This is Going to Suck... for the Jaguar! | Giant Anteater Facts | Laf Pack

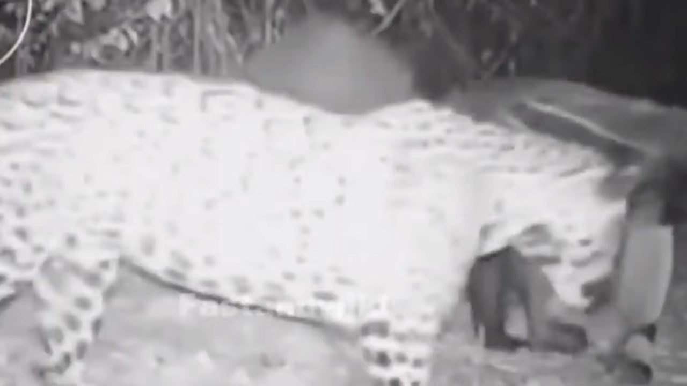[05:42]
But when threatened, they are fierce fighters.
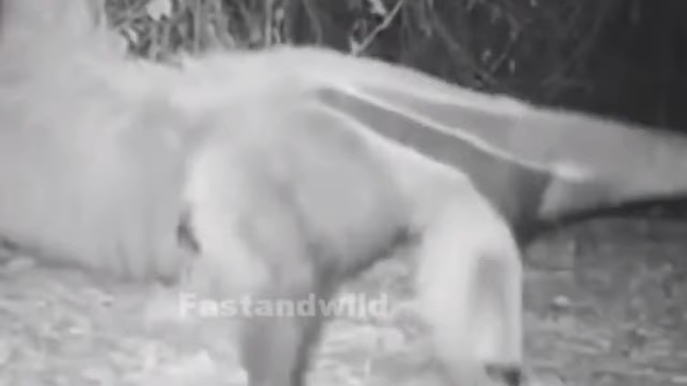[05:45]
So much so that even jaguars will decide to stand down when necessary.